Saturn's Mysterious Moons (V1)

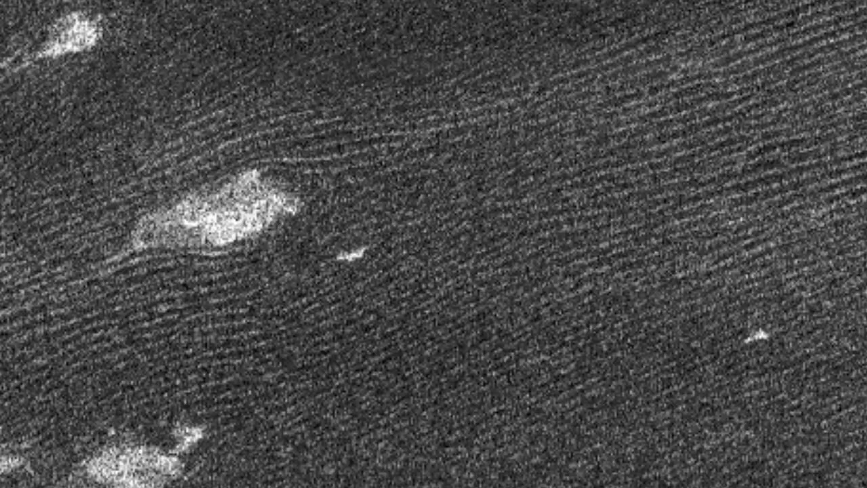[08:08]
Repeated radar passes by Cassini reveal extensive dune fields of methane mud,
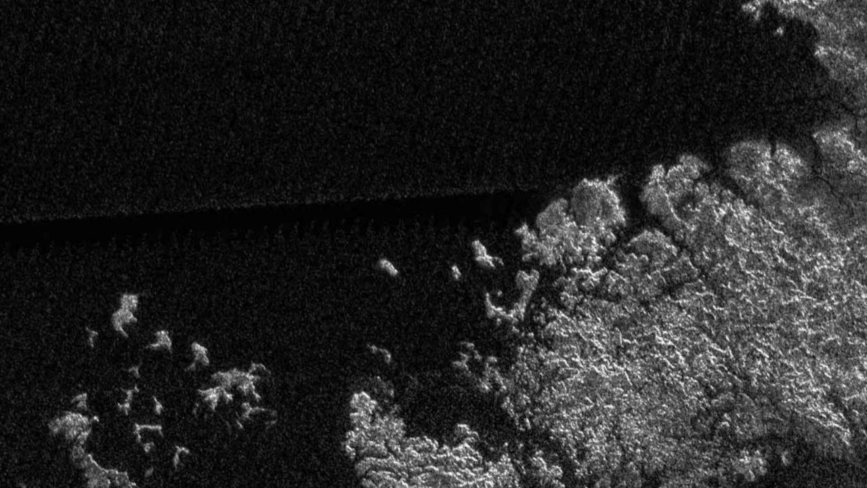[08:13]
wetlands, volcanic vents, and the occasional crater.
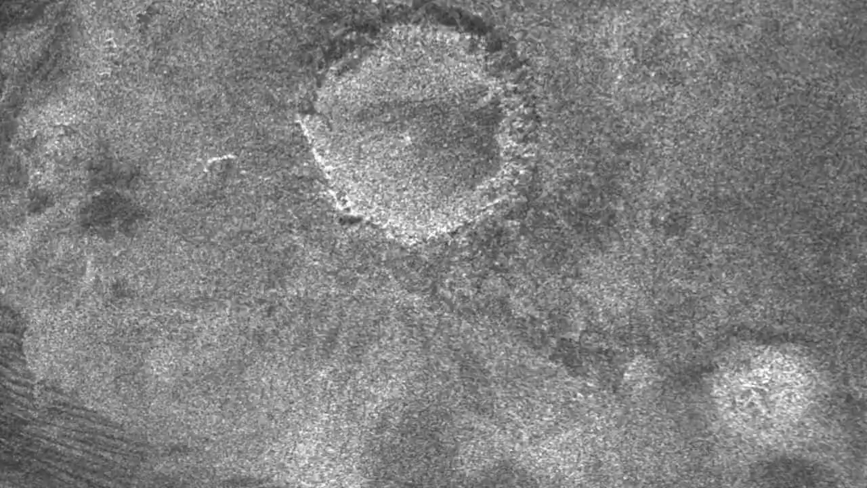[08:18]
And there's at least one continent, now known as Xanadu.